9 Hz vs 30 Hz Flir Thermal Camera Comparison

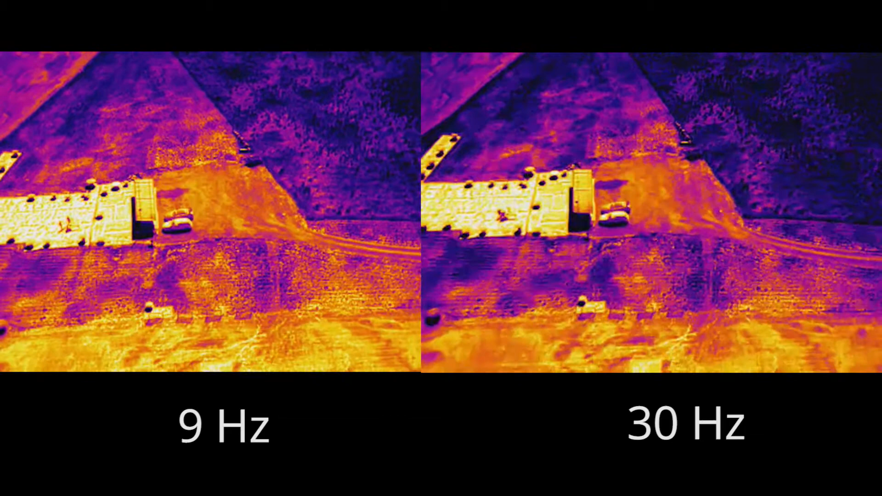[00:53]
as we're moving along that we have a little bit of a stutter in the in the screen and on the right hand side we have the 30 Hertz running on the 30 Hertz we can see it a little bit smoother
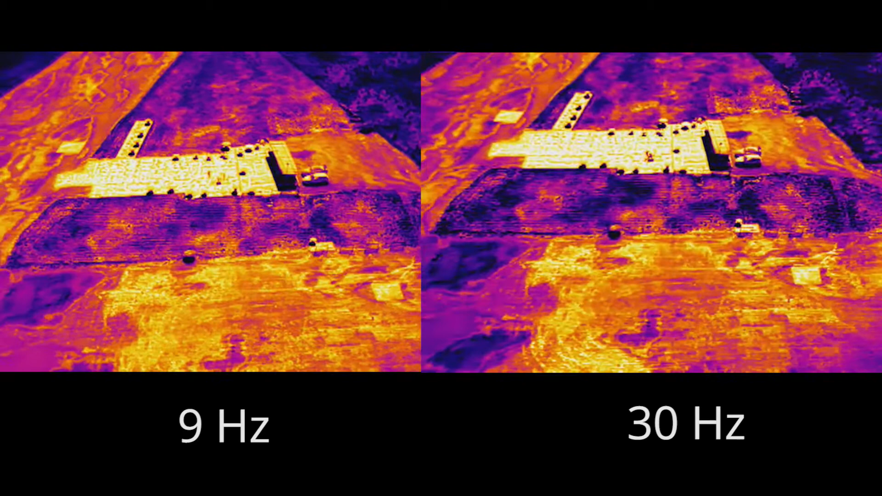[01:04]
in video this might make a difference when you're trying to find or do some things as far as the the transmission coming back but when we do evaluation with taking pictures that
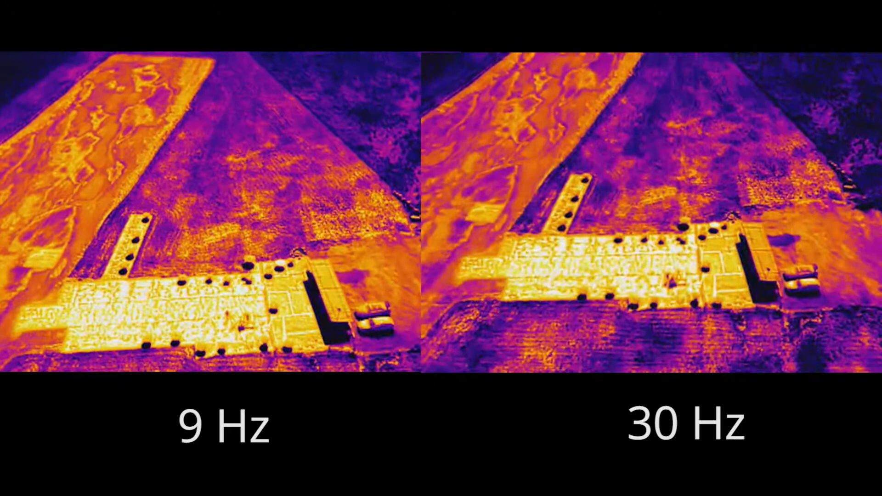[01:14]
is ill relative because pictures themselves don't care whether or not we're doing a 9
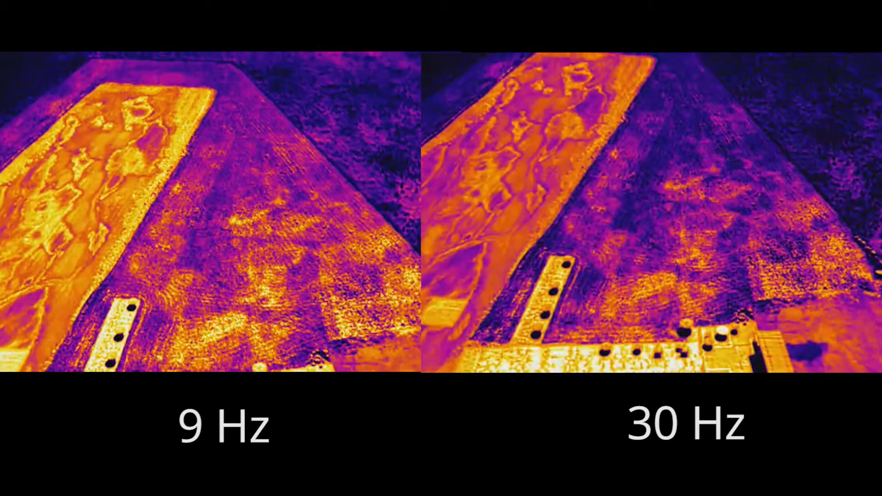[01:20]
Hertz or a 30 Hertz so even though it's running the mission and doing video we can do a mission and do pictures and we can use both data sets it doesn't matter between a 9 and a 30.